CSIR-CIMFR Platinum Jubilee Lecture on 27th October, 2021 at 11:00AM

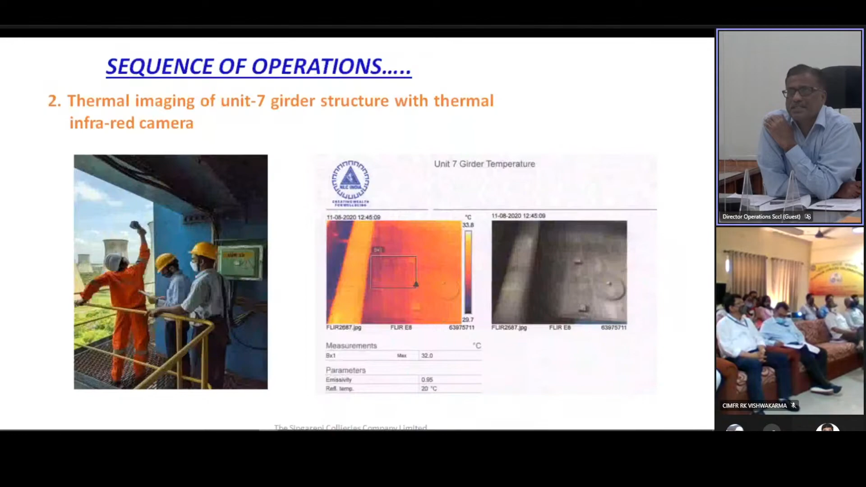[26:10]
On screen: max 32.0°C
Since it was closed and time took place, there was no hot areas. It was almost 32 degrees like that all along the structure. Next. Then as discussed, we planned for the nitrogen purging.
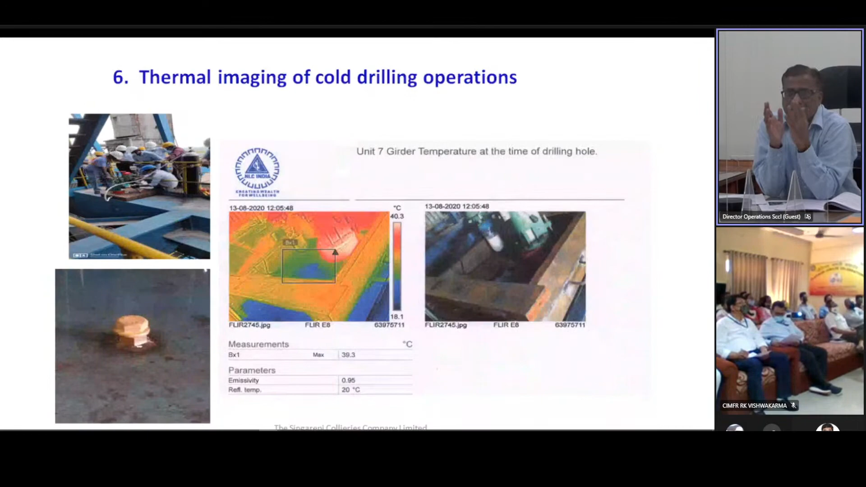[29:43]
On screen: max 39.3°C, scale top 40.3°C, scale bottom 18.1°C
after making the cold drill and the holes were dummied and put with the nut and bolt, hermetically sealed. So these are the nitrogen flushing.